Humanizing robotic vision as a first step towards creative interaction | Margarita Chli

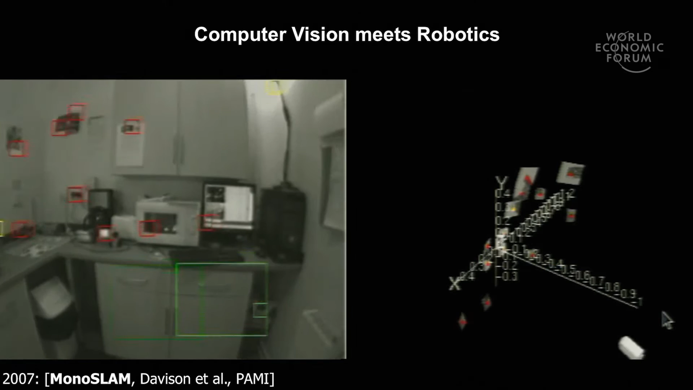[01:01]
possible to track the motion of a camera while it is moving in real time. On the right-hand side, you can see the map of image patches that it builds.
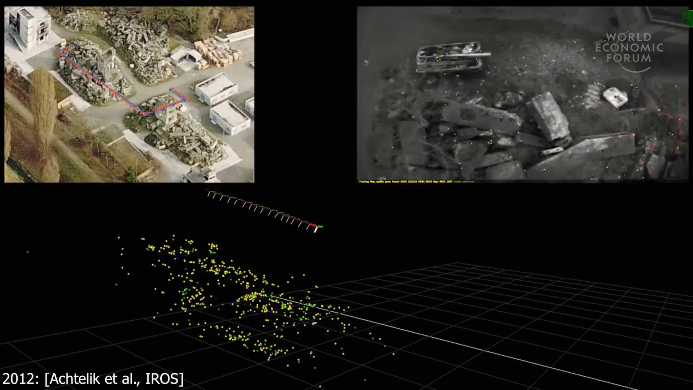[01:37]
be able to do that with a single camera and an inertial sensor.
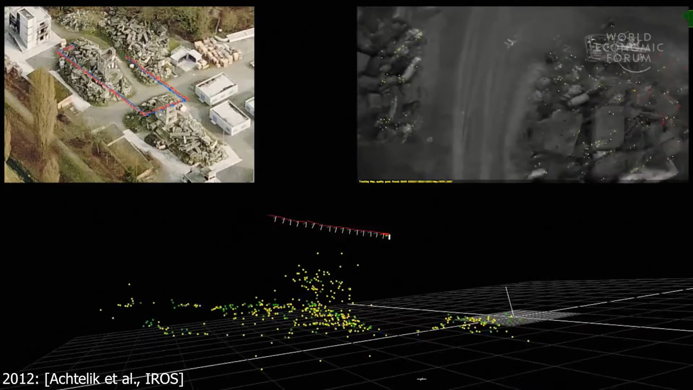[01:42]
So, as you can see here, given the limited onboard memory, we could still only keep track of a very limited set of past poses. And in fact, small aircraft pose some of the most difficult challenges for robotic perception.
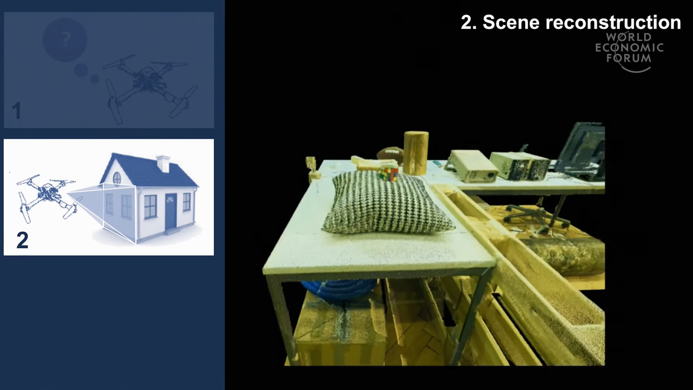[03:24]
So, as localization and mapping often only provides us with a sparse representation of the scene,
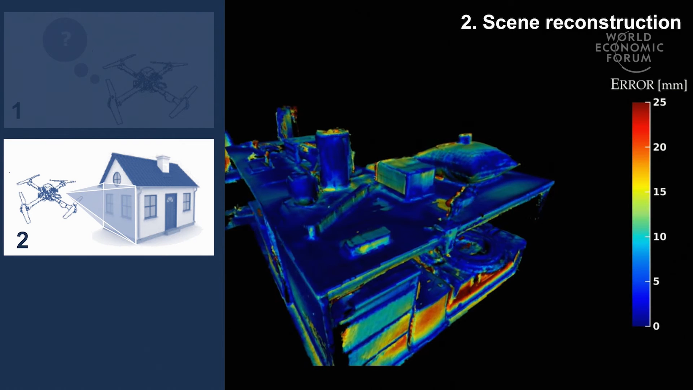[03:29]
sometimes we need a more accurate and denser reconstruction before our robot is able to interact with the environment,
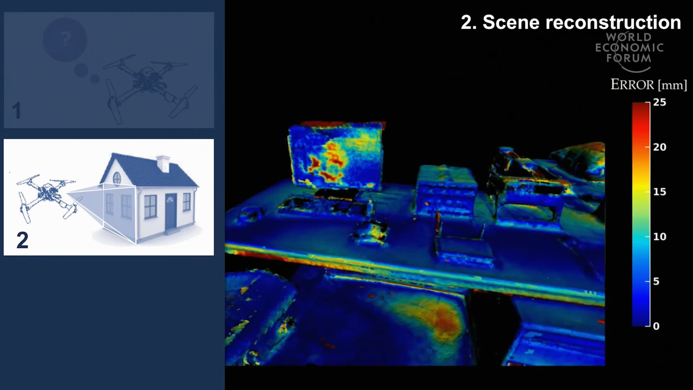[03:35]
for example, to grasp an object, or even to avoid obstacles while flying.
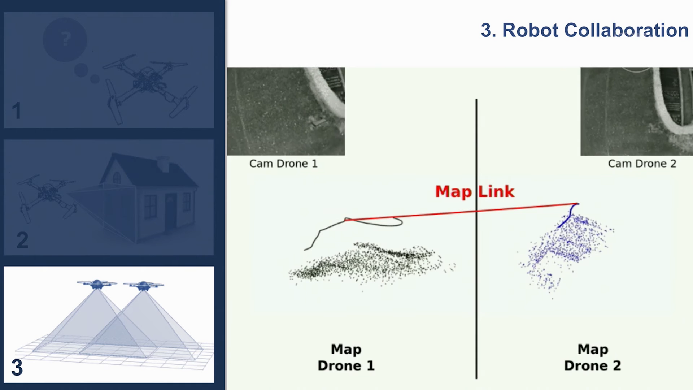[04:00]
For example, to share information and build a common map of their environment,
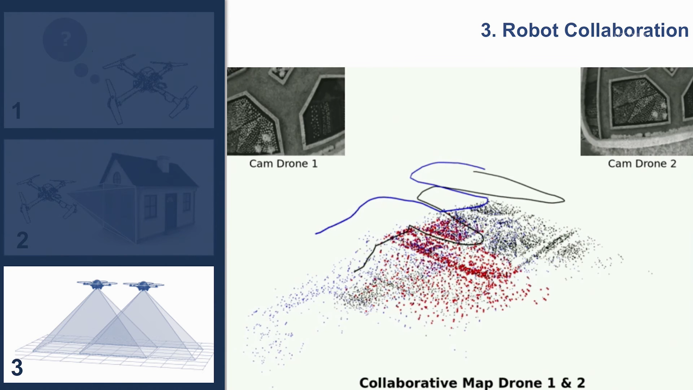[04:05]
or even to share the load of an object to be transported.